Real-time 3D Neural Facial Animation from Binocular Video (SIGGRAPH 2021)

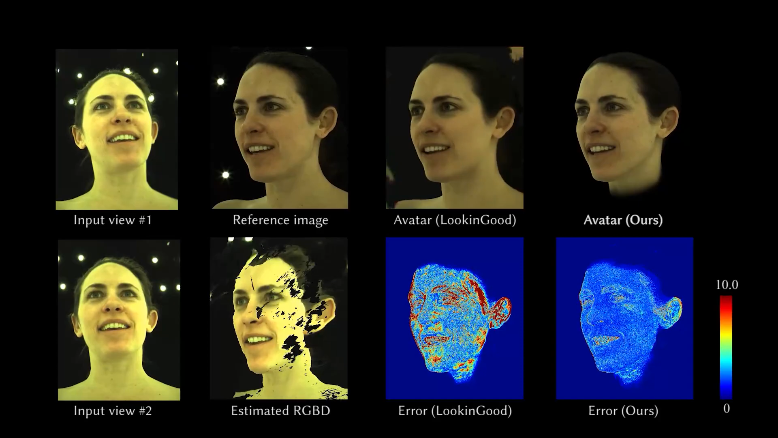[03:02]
This representation smooths over the face and misses details. This is more apparent when flipping between the input and output images.
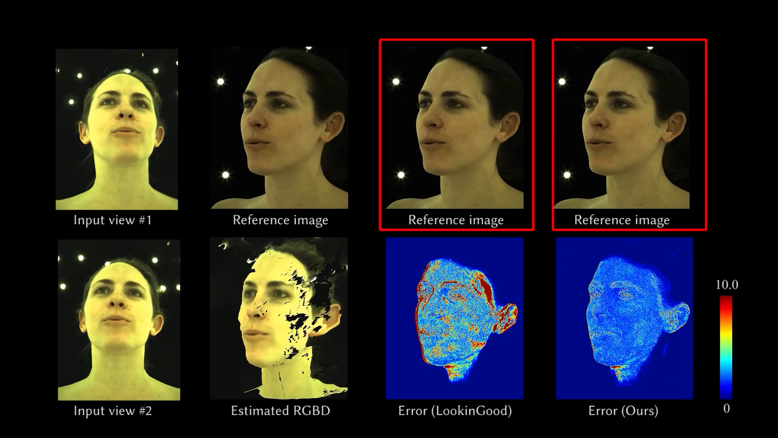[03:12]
Our method can produce high-quality avatar animation while retaining high-frequency face details.
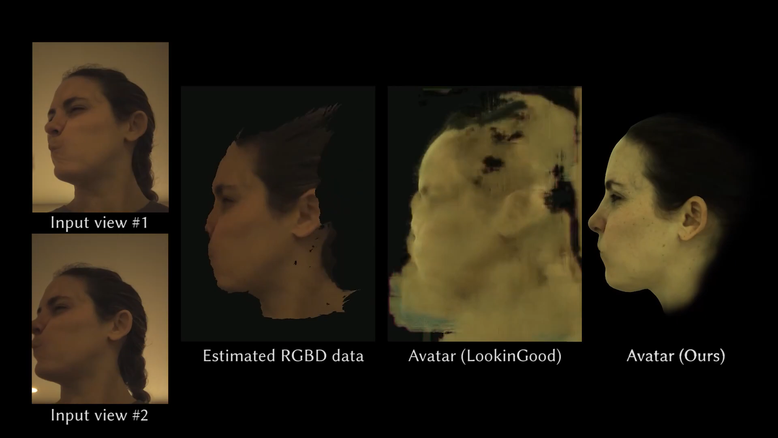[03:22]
When applying the trained lookandgood model to a test video with new lighting conditions, we are unable to generate a clean volumetric avatar. Our lighting model enables us to quickly adapt and drive the user's avatar under
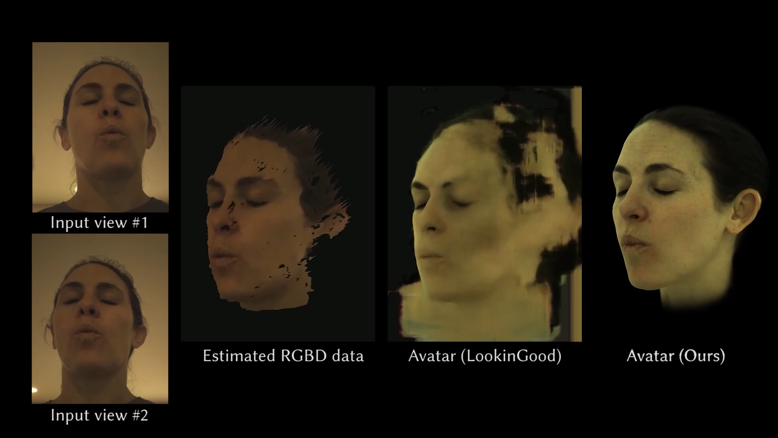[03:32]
unseen lighting conditions using only the original RGB images.
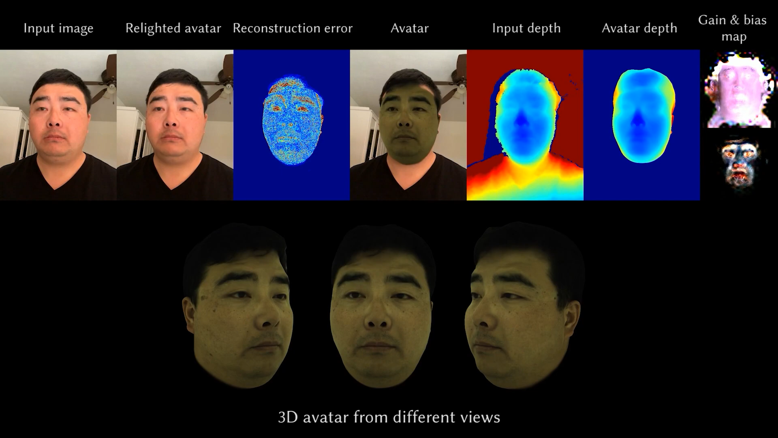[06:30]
In this example, we show the results of estimating the face parameters from RGBD images captured by an iPhone XS. Our tracked avatar can accurately match the input image and depth.